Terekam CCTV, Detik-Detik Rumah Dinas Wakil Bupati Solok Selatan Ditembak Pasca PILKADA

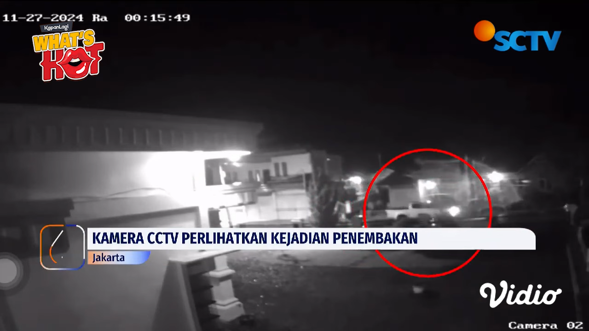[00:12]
Penembakan dilakukan dua kali dan berhasil memecahkan jendela kaca. Menurut penyelidikan, insiden tersebut dilakukan oleh seorang profesional yang terbiasa menggunakan senjata.